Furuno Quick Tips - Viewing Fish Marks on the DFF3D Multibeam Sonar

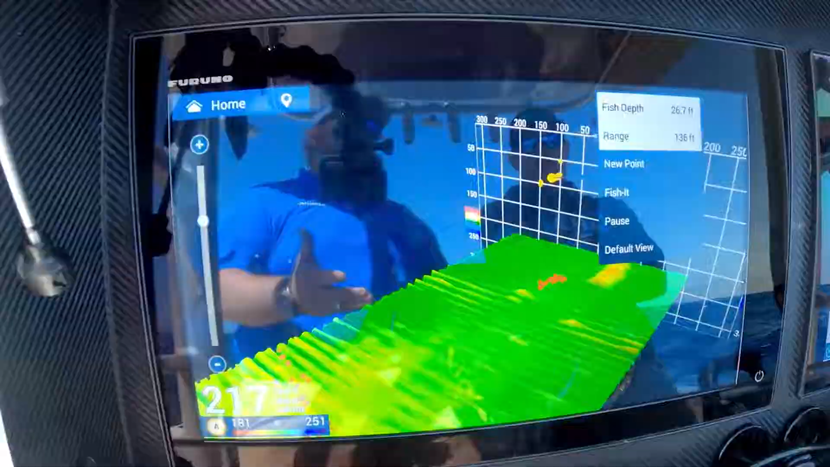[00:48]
So just giving you more information, you know, to get you an idea of what fish are there and how they're holding on this wreck.
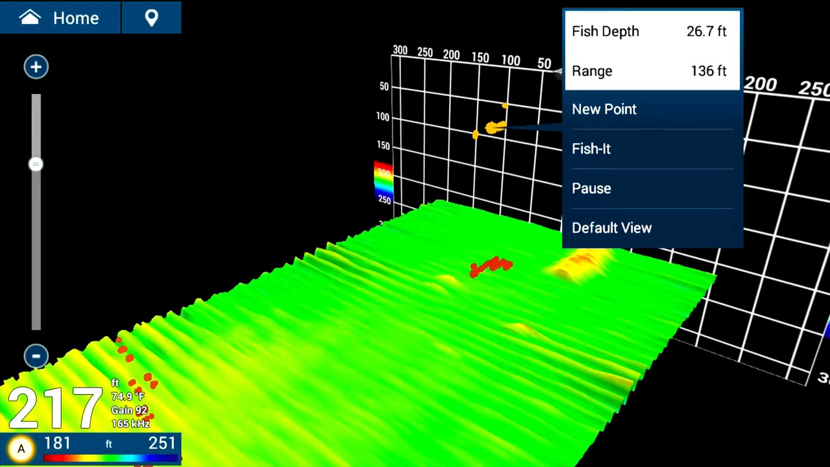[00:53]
On screen: depth 217 ft
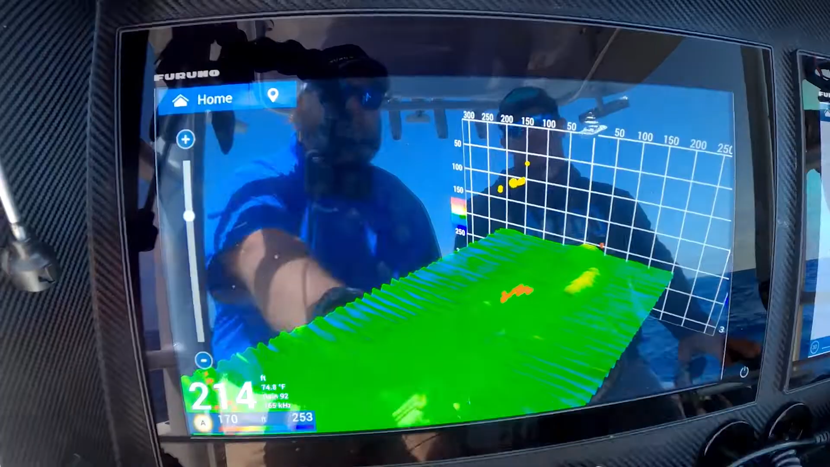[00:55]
We're going to see more of the wreck come in and now we're seeing some fish holding deeper down on that right side of the wreck.
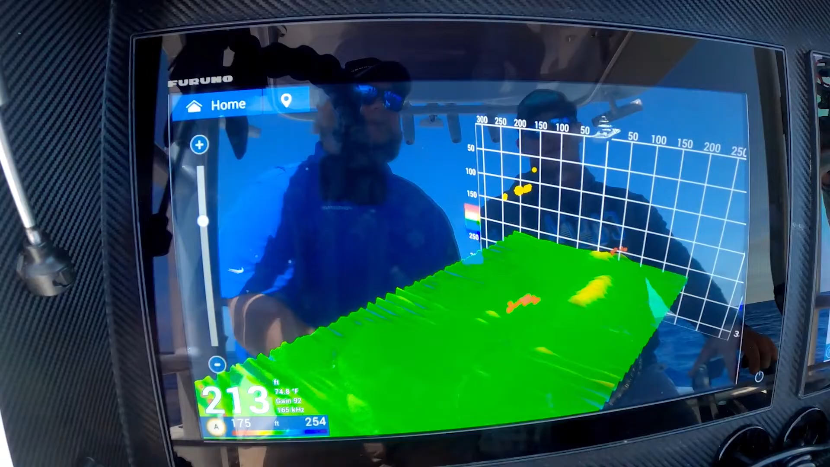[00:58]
You know, now that you've seen, you know, kind of where these fish are holding, you know,
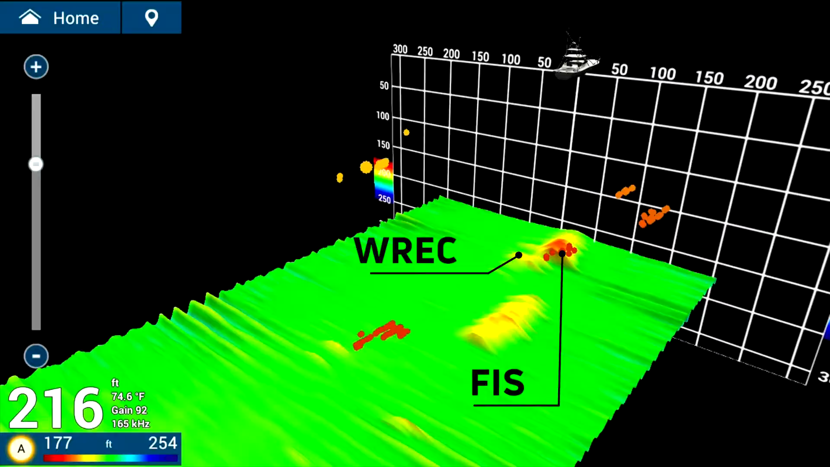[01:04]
On screen: depth 216 ft, water 74.6°F
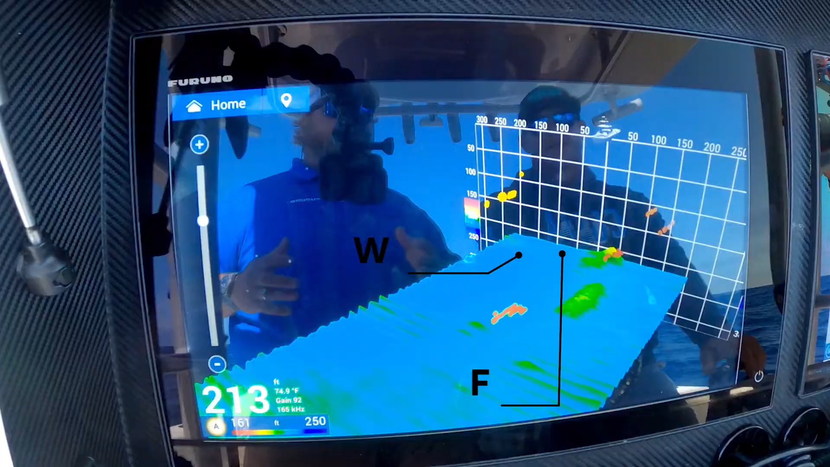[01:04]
On screen: depth 213 ft, water 74.9°F
how we're presenting the wreck, we've got a few up higher, you know, what would you typically do now, you know, in this situation?
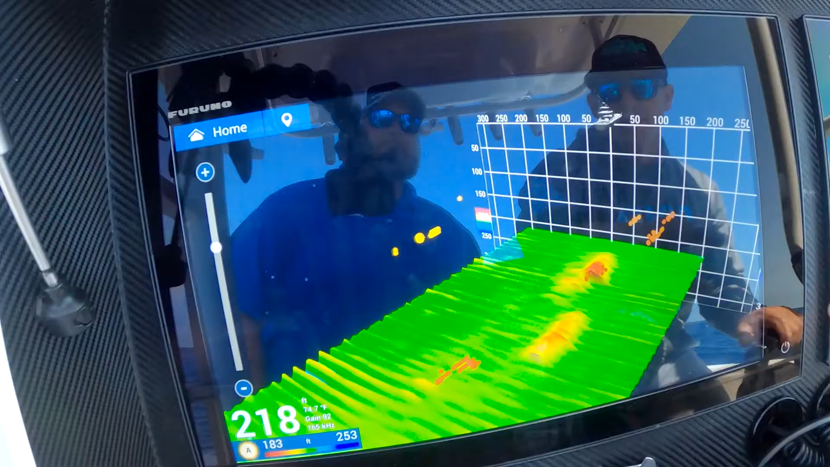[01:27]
On screen: depth 218 ft
See on my graph here on my scale, I could tell exactly how deep these fish are, you know, where they're sitting, where they're sitting relative to the wreck. I mean, it gives you a great view here.
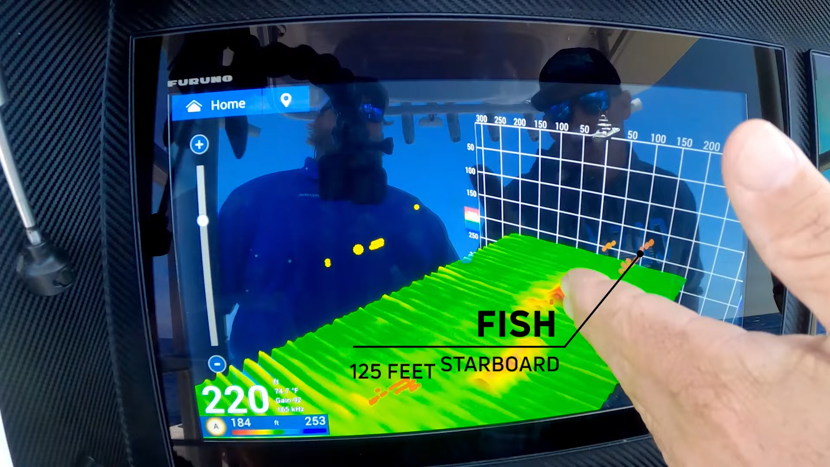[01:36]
Yeah, that's good information. Here's the wreck, here's the fish, 125 feet off to the side of it, right?
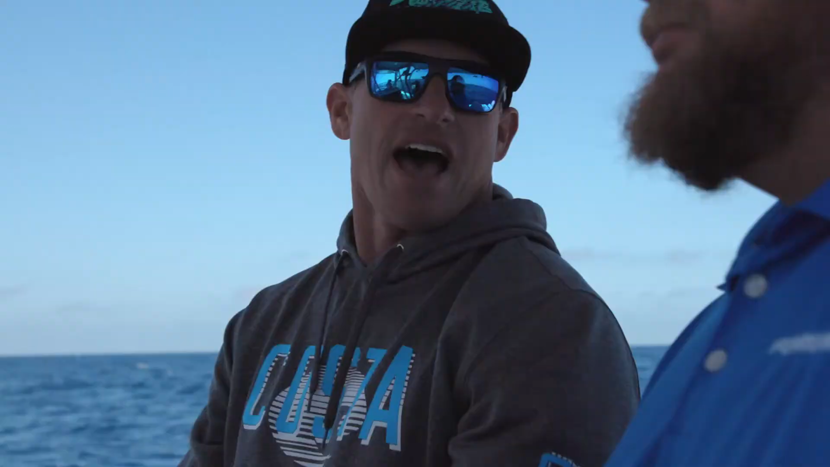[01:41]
Yeah. So my next pass, I'm probably going to try and set up just like that, coming right over where those fish were hanging because they're hanging there for a reason.
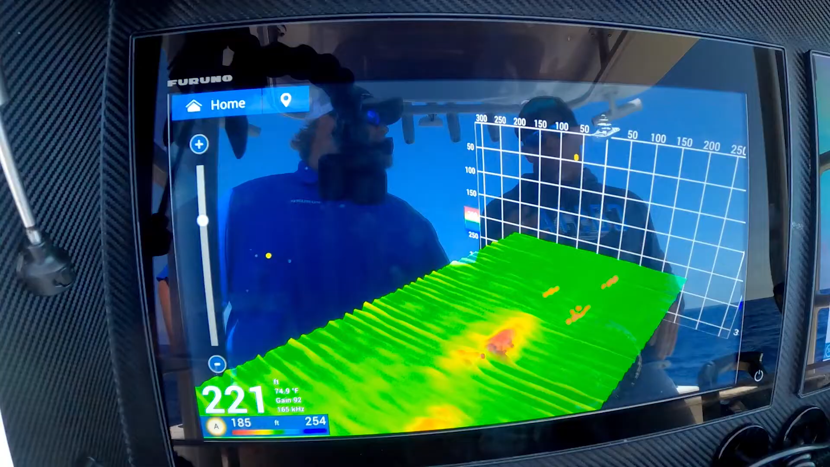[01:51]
On screen: depth 221 ft
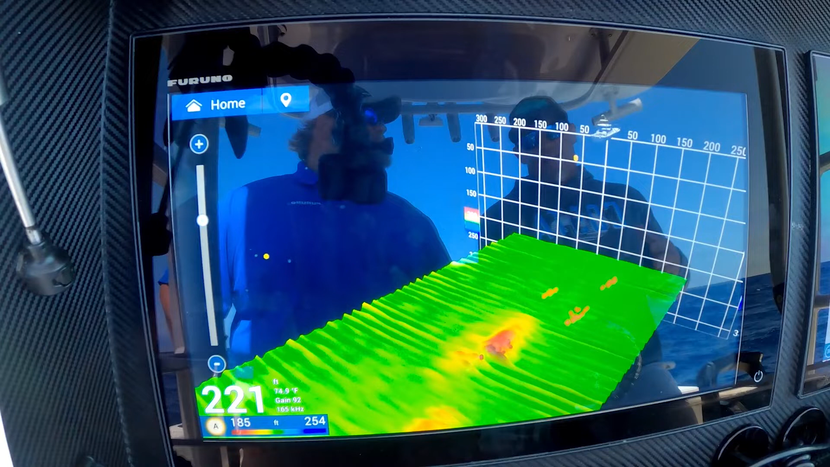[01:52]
On screen: depth 221 ft
Once I get a good idea of where these fish are hanging, I'm probably going to switch to the traditional screen.
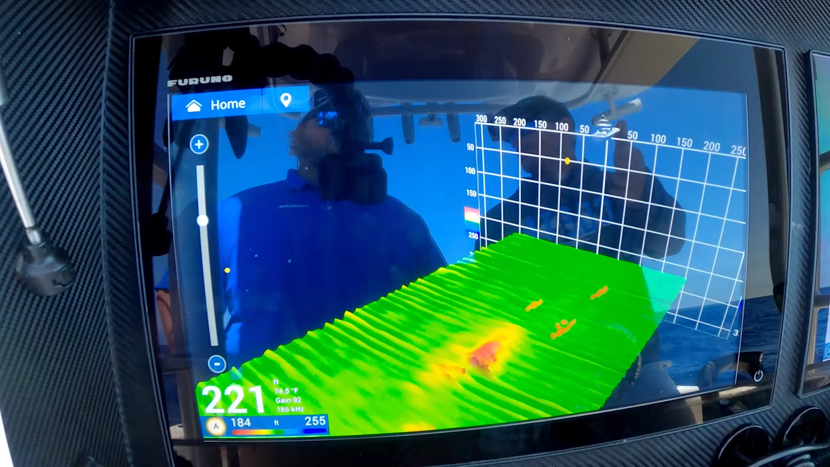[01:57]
On screen: depth 221 ft
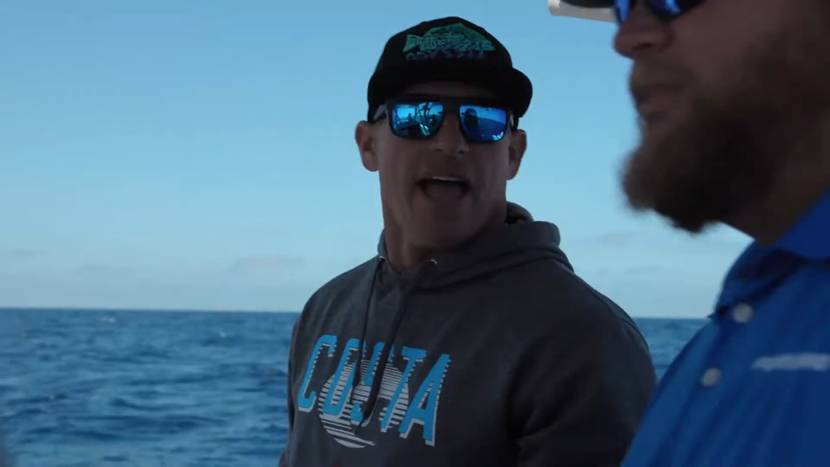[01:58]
And what I'm going to do is now I'm going to look at that and try to decipher what kind of fish they are.
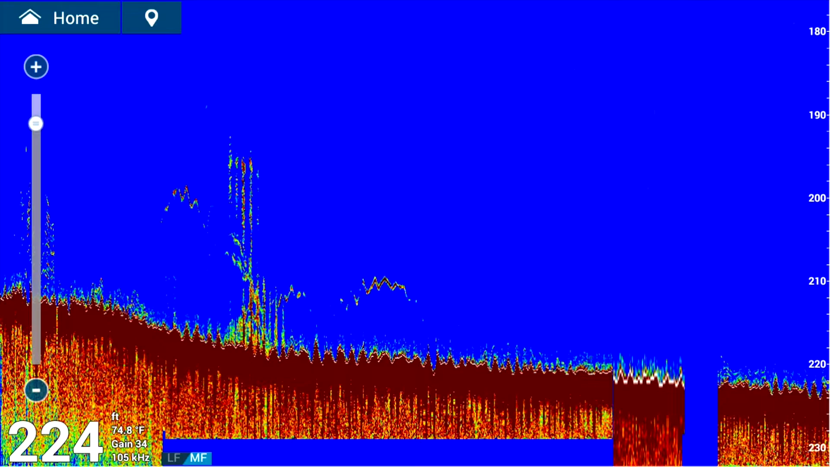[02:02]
On screen: depth 224 ft, water 74.8°F
And I have a good idea what the, what different fish look like on that screen. Yeah. Yeah.